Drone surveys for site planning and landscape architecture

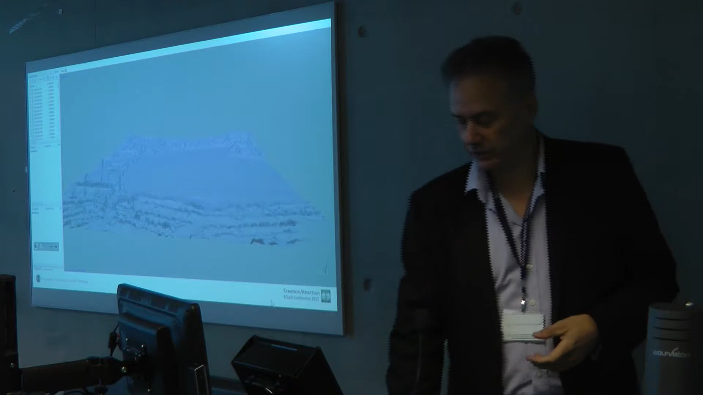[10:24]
And that enables us to create meshes over which we can start to overlay the photographic images and recreate the landscape electronically.